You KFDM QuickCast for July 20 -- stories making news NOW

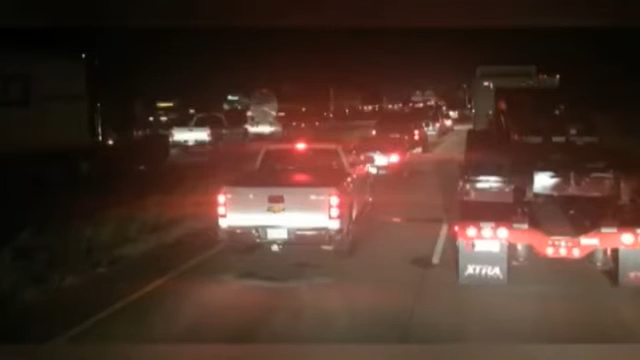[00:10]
It happened around 1.30 this morning on Interstate 10 West near the Goodyear plant. The road was closed for several hours but has since been cleared and reopened to traffic.